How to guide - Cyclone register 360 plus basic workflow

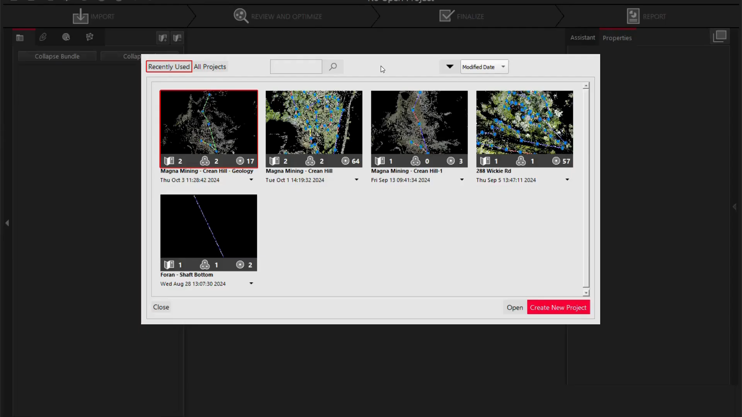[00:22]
Today we are going to go through the Cyclone Register 360 plus software and I'm going to be importing four scans that I've done on the RTC 360 and linked in the field using the field 360 application. So once our software is open we're going to create new project so I'm going to call this NSS Canada Office and click OK.
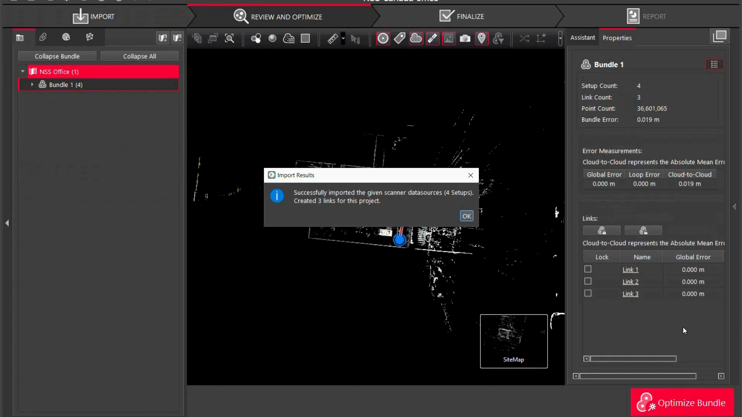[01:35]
All right we have successfully imported the scans so I'm just going to click OK and you're going to see here I have my sitemap, bundle cloud and true slicer. Off to the left I have my actual bundle and I got each scan set up in there and
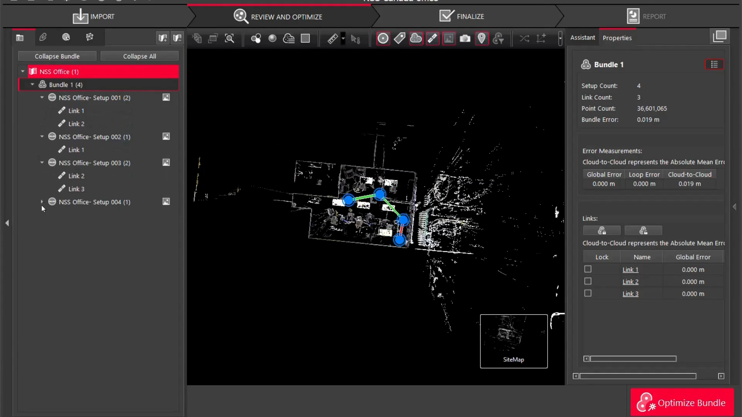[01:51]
if you click on each scan set up you're going to see what links are attached to what scans. So first things first what I'm going to do is I'm going to hide these sidebars. So I got a little bit better of a view area so you're going to notice that this red link is saying basically that we are over the two centimeter accuracy so what I'm going to do is I'm going to go in and fix that.
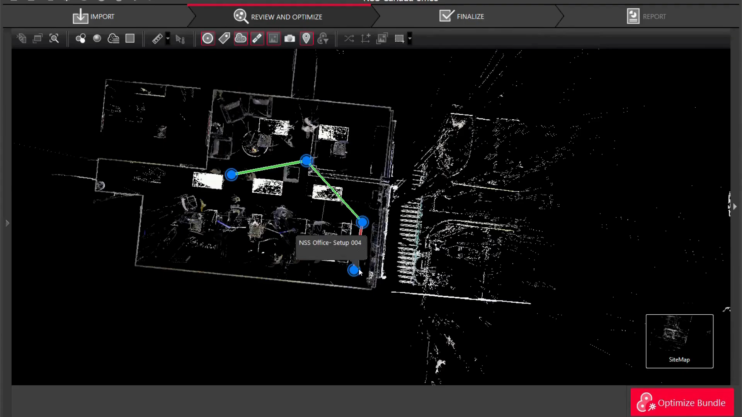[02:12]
So I'm going to click my scan set up four and scan set up three and I'm going to use visual alignment. So you're going to see here as I move one scan I'm going to overlap it over the other. I am going to zoom in to one area that I want to start with
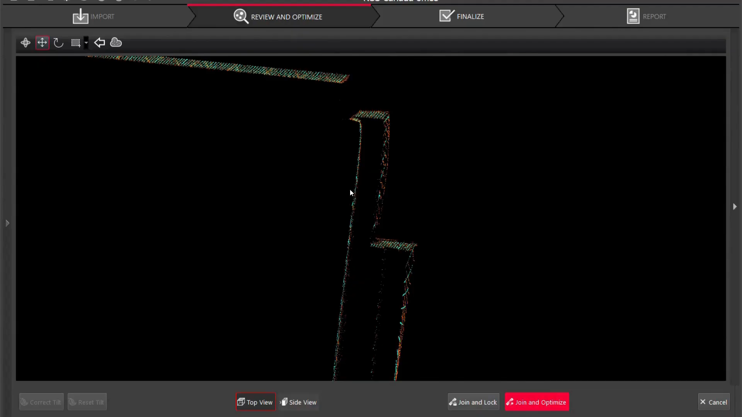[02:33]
so I'm just going to move my scan to there and I'm going to zoom out and you're going to see down here though we aren't fully connected to the other scan.
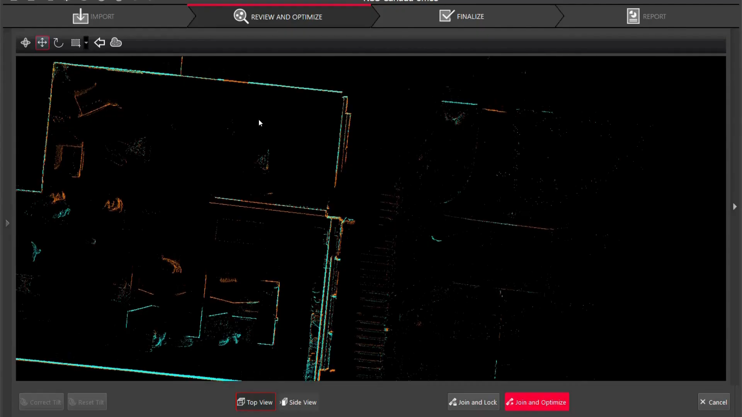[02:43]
So I'm going to start where I started I'm going to click rotate cloud I'm going to click and hold alt and you're going to see I can now rotate the whole cloud and I'm just going to get it over around right to the corner.
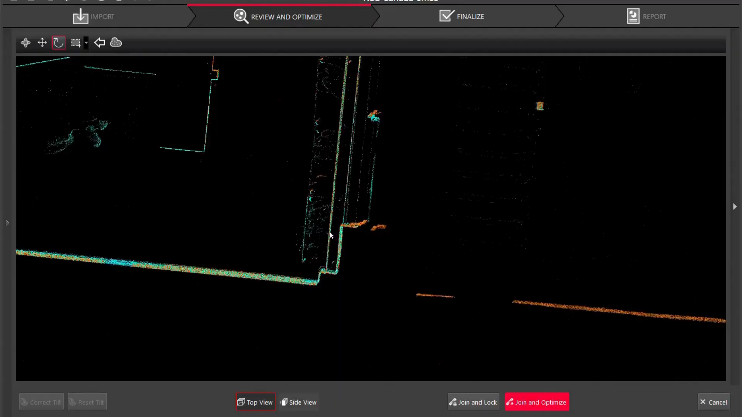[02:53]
So now you can see it actually lines up a little bit better
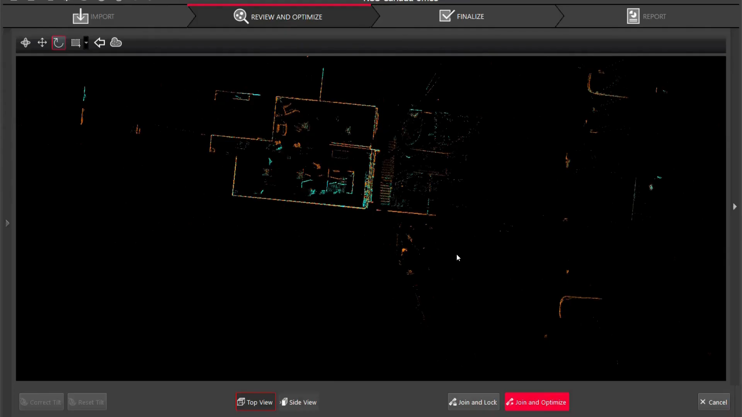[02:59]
but once I hit join and optimize it's going to run the software algorithm to give it its best fit. So I am before that we're going to do our side view just to make sure everything's copacetic and you're going to see here's the point cloud over the other point cloud and I'm just going to lower it a bit and zoom in just to make sure and
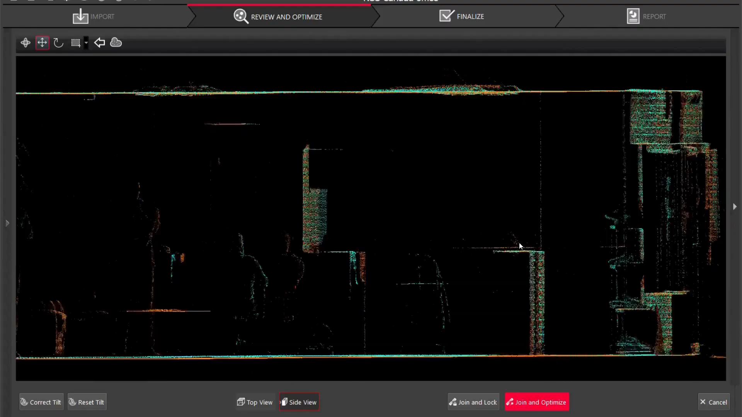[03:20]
I'm going to hold alt again just to make sure that I have it lined up as best as possible.
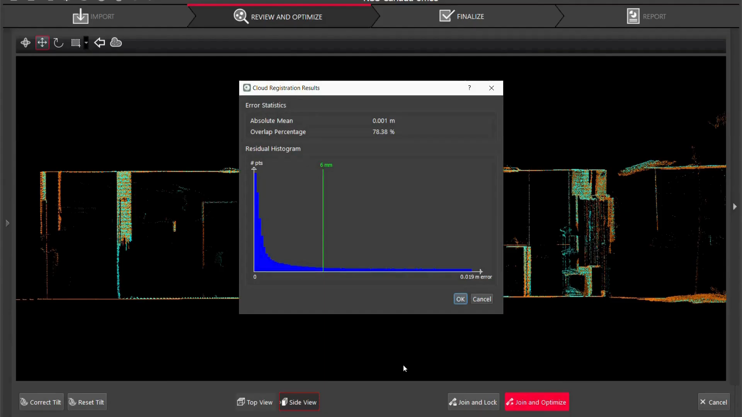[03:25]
So join and optimize. Alright so we have an absolute mean of one mil
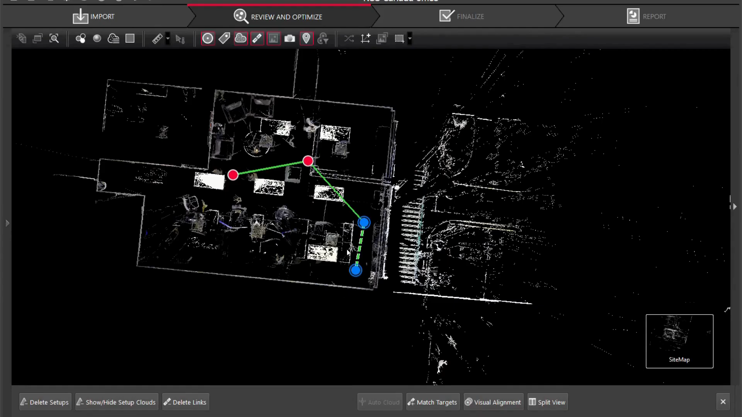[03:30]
which is not bad at all and you're going to see the link change from red to green. So we can do the same thing do the visual alignment but instead of that I'm going to right click my link and I'm going to click join and optimize and you're going to see I got an absolute mean of one mil. I'm going to click okay and the link has updated successfully and my last one just to make sure everything's good
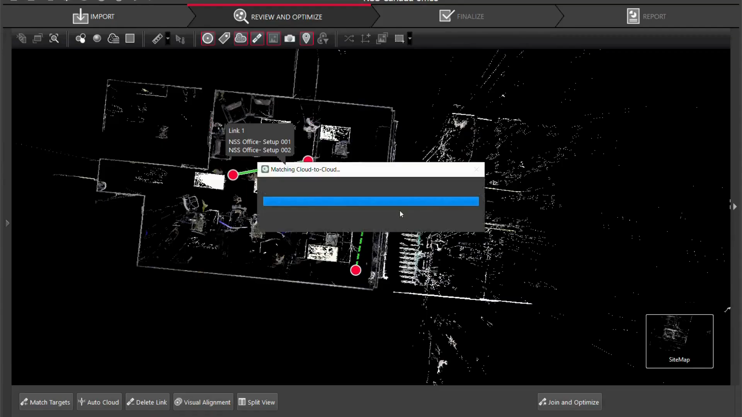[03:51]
and I'm going to click okay and there we are.
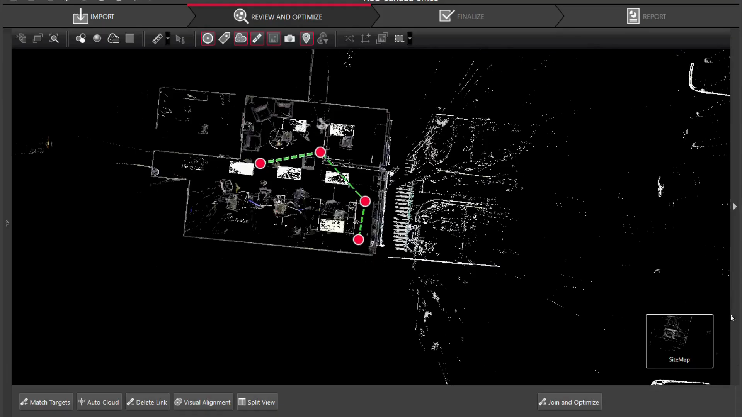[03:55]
So now what we're going to do is we're going to clean the point
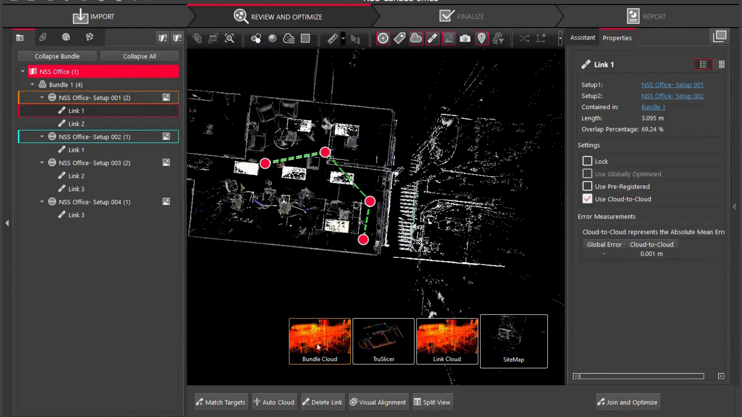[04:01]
cloud get rid of some of the scan data that we just don't need in the scan.
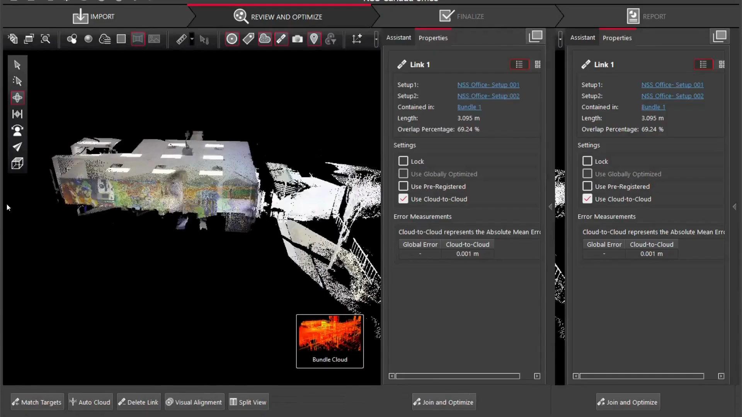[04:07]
So I'm going to
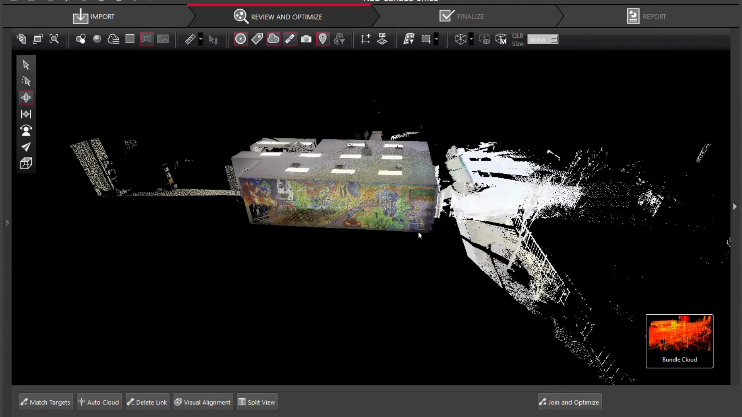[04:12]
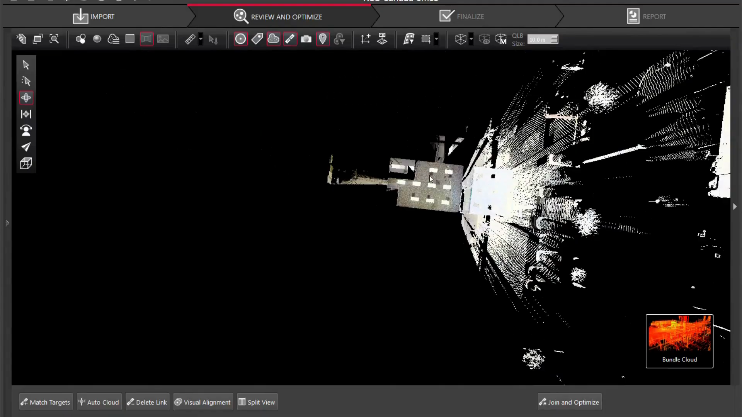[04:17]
zoom all the way out to see where the scan data goes to. I'm going to click rectangular area and I'm just going to hold and drag over and there we are and you're going to see I got delete inside, delete outside, restore inside, restore outside. If I were to delete inside everything that's within that rectangle is going
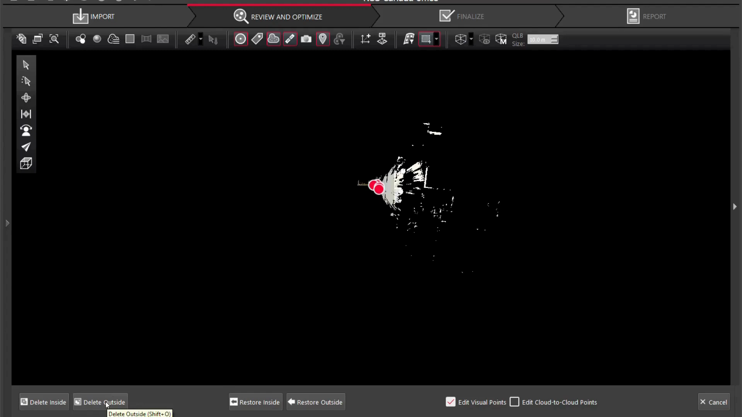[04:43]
to be deleted and if I select delete outside everything outside that rectangle is going to be deleted. So I just want to delete the inside and there we are. So now we're going to do the final little cleanup using the polygonal tool instead of the rectangle.
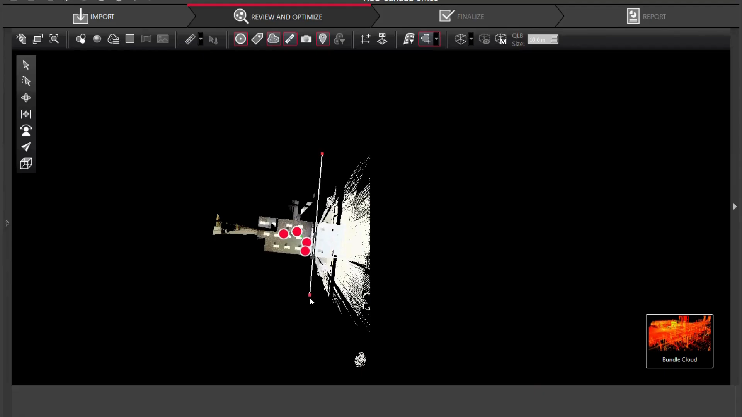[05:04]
So I'm going to click here and I'm just going to click down and I'm going to mouse click, bring over,
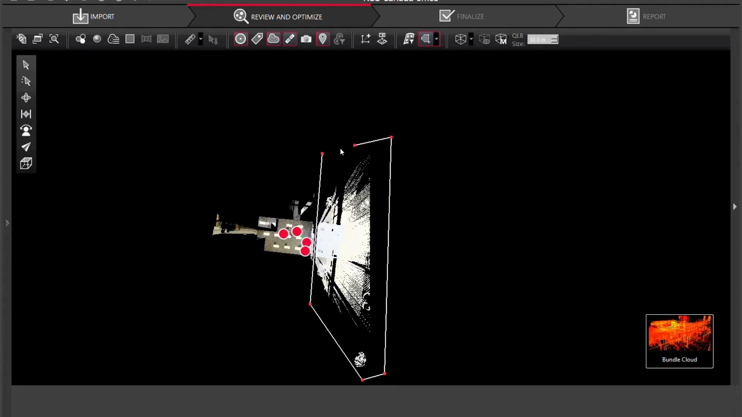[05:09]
bring over, back and meet up with my first.
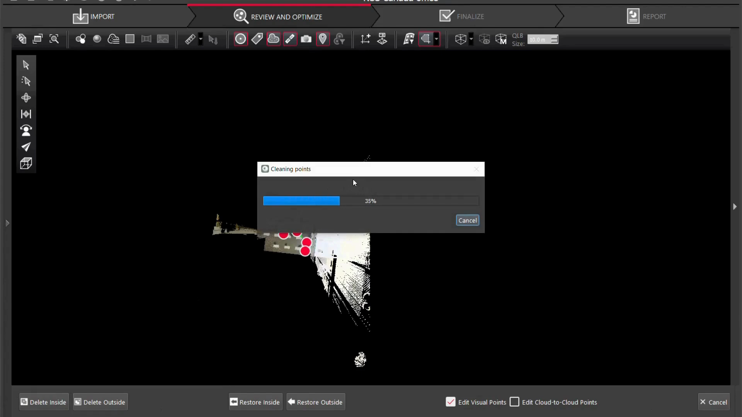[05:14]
And again we have the same options and I'm going to delete inside and there we are. Now since I have deleted the point cloud it is not gone forever.